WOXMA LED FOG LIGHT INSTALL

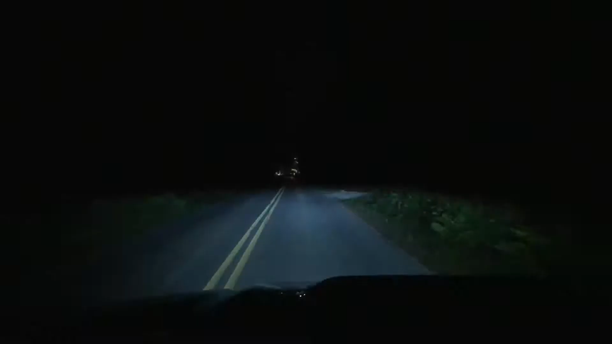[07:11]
guys so I have the fogs in now so the camera's kind of doing it justice by showing that you know the LED lights that I have in my low beam lights don't project out that way because I still have the sea light ones in here right now but we'll go ahead and turn on the fogs so that's the side that has the LED and then you can see on this side no LED so the LED gets way more out to the side